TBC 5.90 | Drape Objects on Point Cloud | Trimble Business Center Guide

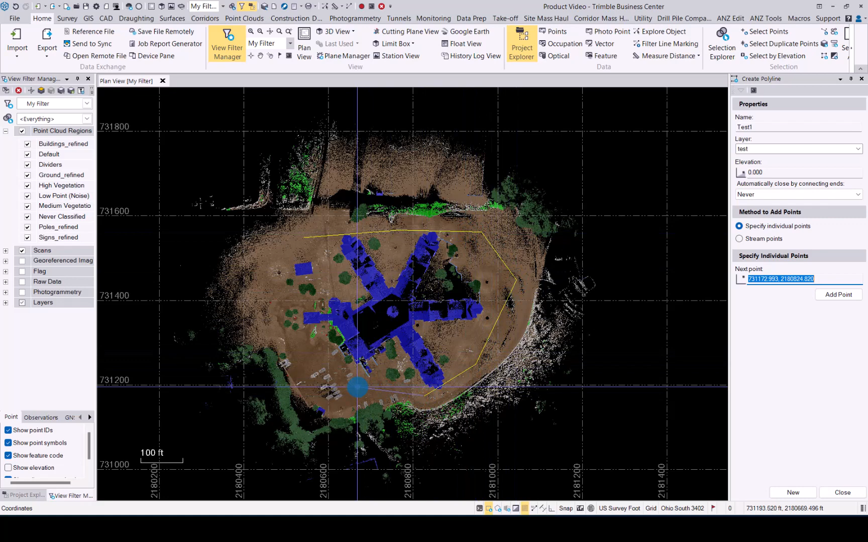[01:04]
remote close it and the next point let's quickly go and let's just add that in here
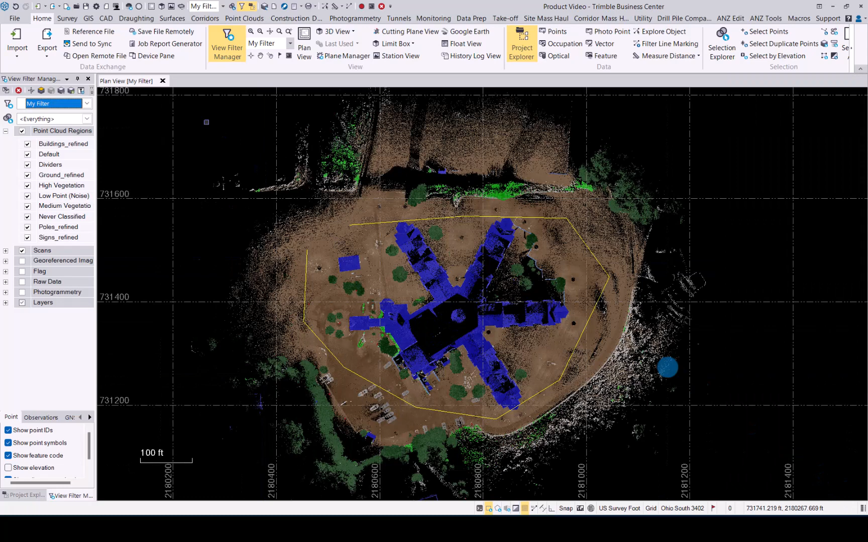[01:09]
in 3d view we should be able to see now that the polyline is not on the point cloud
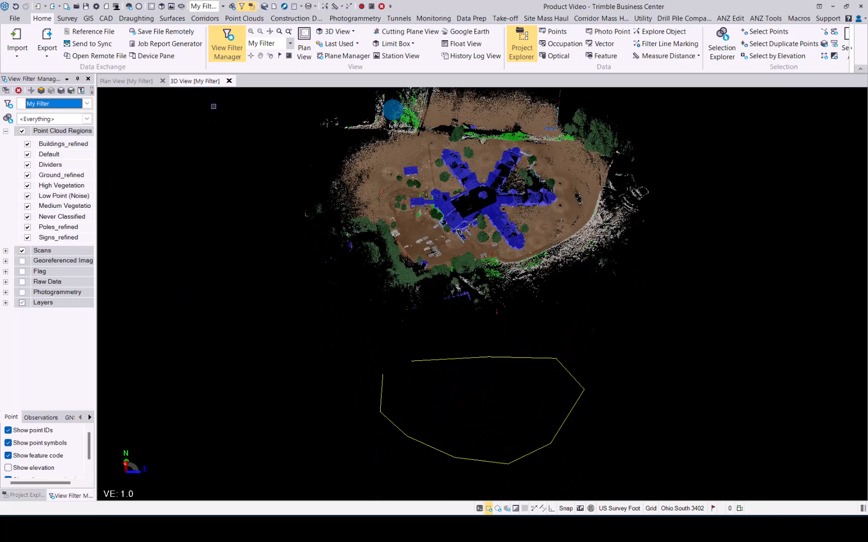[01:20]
let's go to point clouds and then on the right hand side you'll see the drape object on point cloud functionality click on that it opens the window now you need to select your cad element the point cloud you want to use let's go with the ground and then let's select the strategy you'll see you have a few options over here i'll just go with the average elevation the search distance so
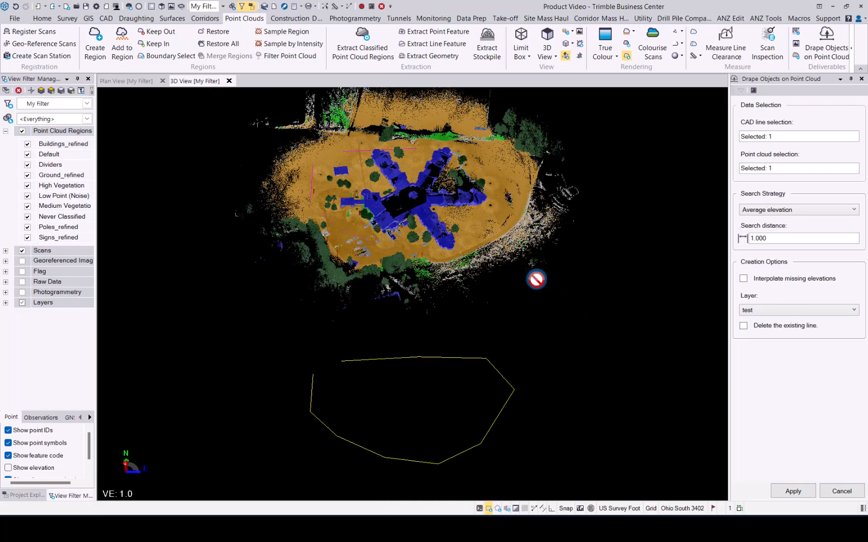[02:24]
that layer and we can delete the existing line i'm not going to do that for now just to see the result once you've selected all these options click apply as you can see tbc has now worked on bringing
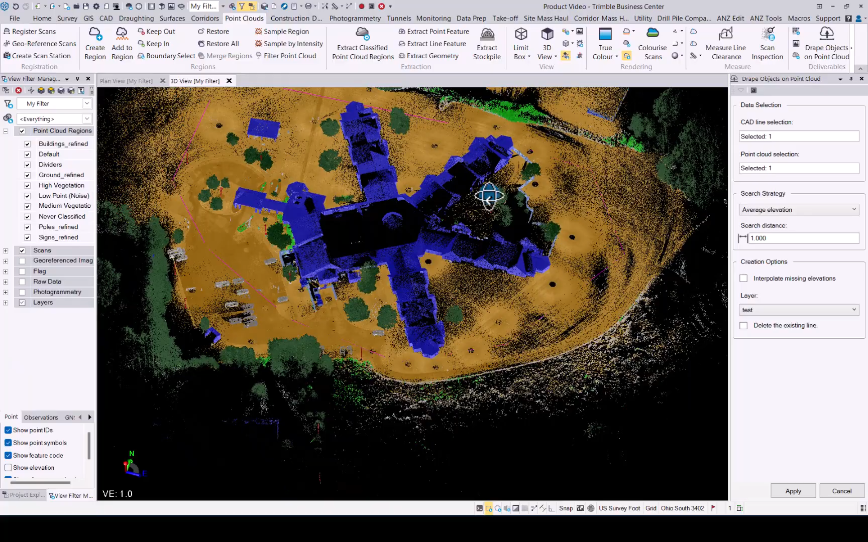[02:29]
that polyline onto your existing point cloud that you selected and
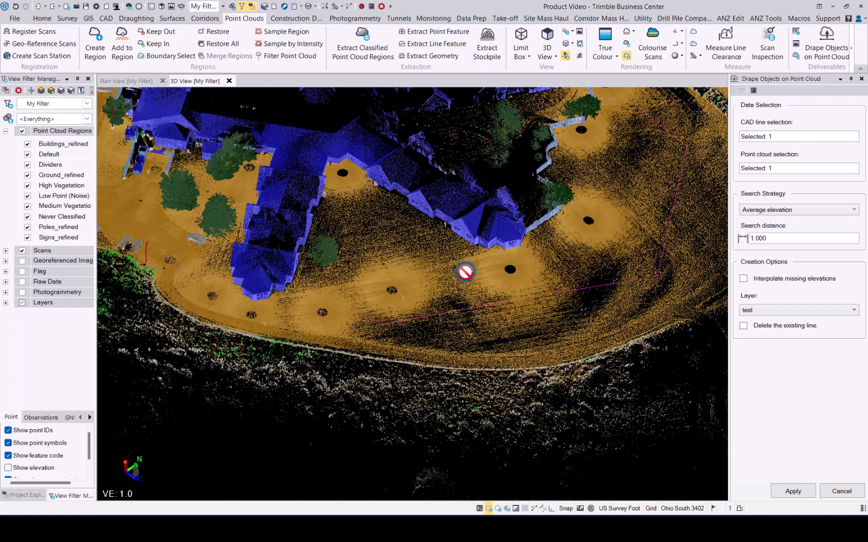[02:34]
now you have elevations on that line if we go into the properties
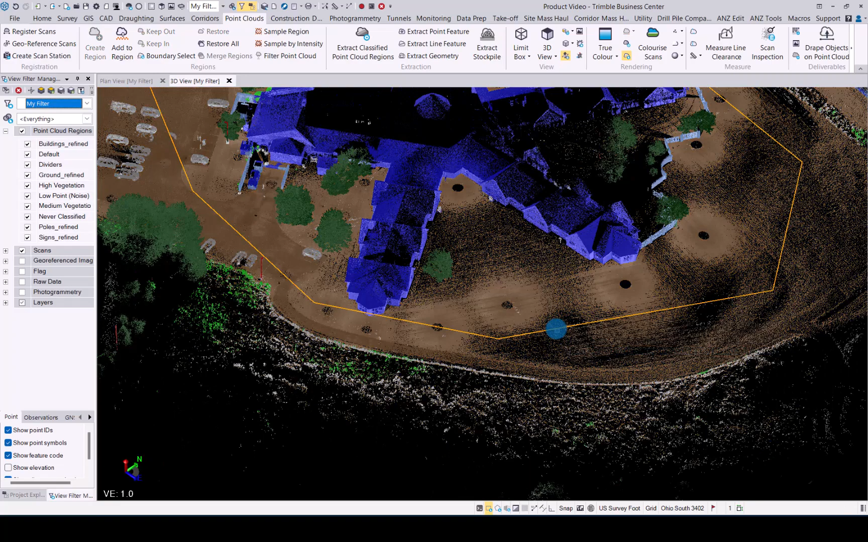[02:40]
you can now see the minimum maximum elevation that has been added to that polyline
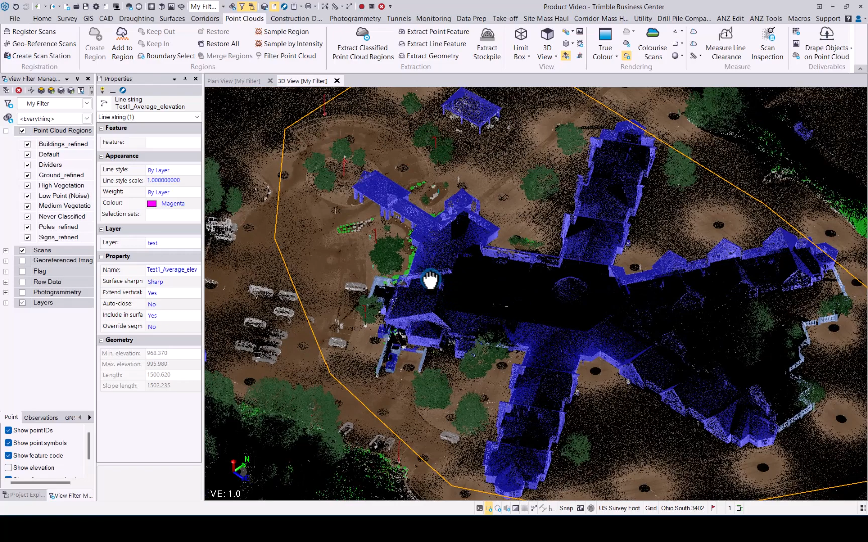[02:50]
that is the workflow for drape objects onto word cloud